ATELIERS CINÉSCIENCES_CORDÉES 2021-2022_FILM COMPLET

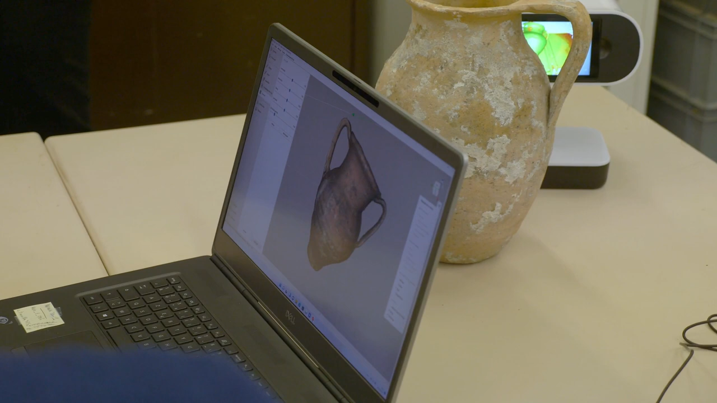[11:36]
Une poterie, un vase, on fait tourner en dessous et puis on le lève successivement. Donc là, par exemple, vous pouvez voir ça, tout ça.
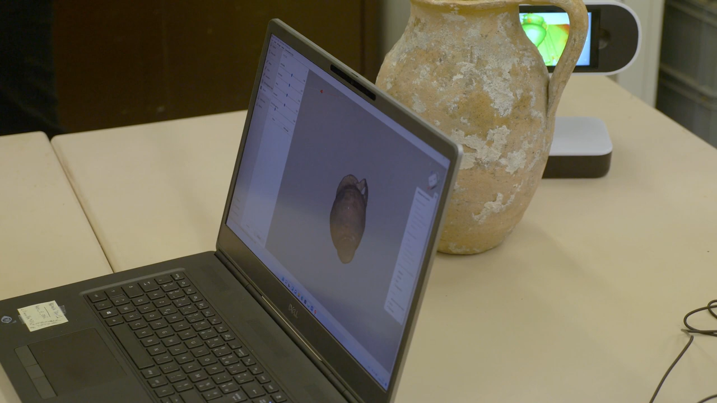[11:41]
Et vous voyez qu'il y a des bosses, que après, quand on met la texture, on voit qu'il y a des taches.